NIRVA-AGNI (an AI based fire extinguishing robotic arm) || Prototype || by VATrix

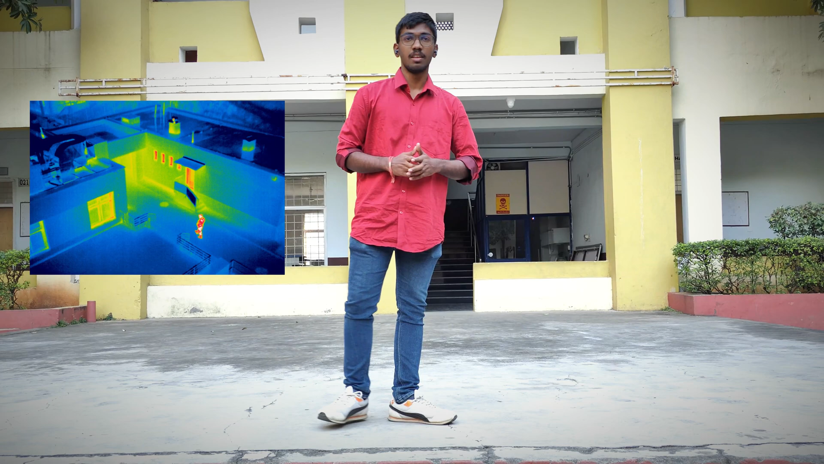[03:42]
So future version is using thermal imaging and gas sensors to detect the hazardous gases and fires before they start. Third is Scalable deployment.